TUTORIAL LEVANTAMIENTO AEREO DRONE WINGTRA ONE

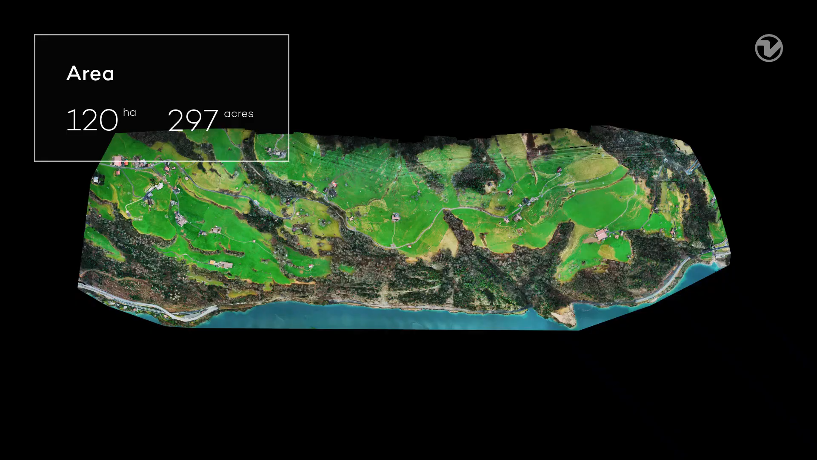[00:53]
Second, we want to cover 120 hectares in only one flight.
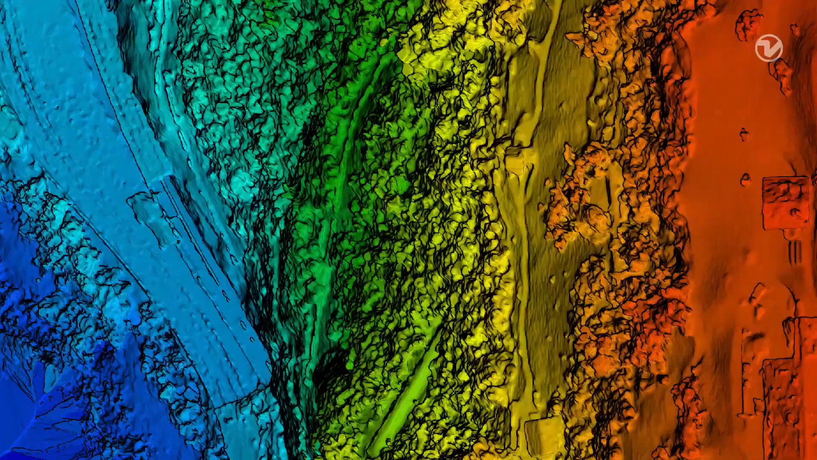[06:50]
Drone data like this can also be used for many other different applications.
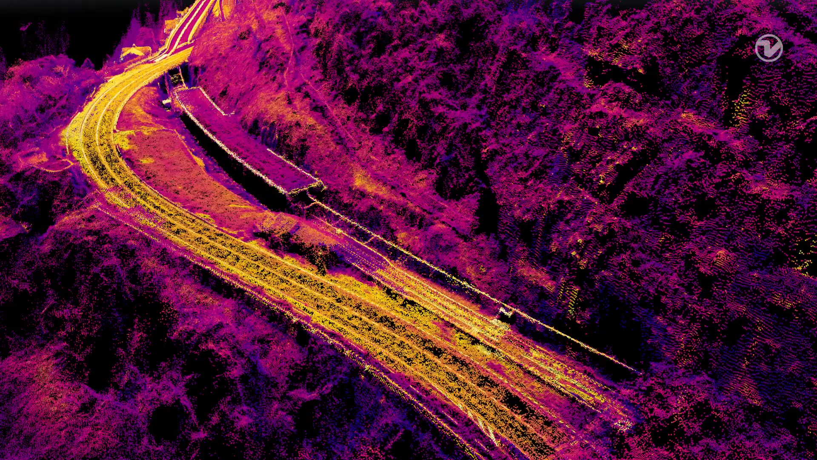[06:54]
Export the point cloud, elevation models and orthomosaic to your GIS or CAD applications to enrich your existing data.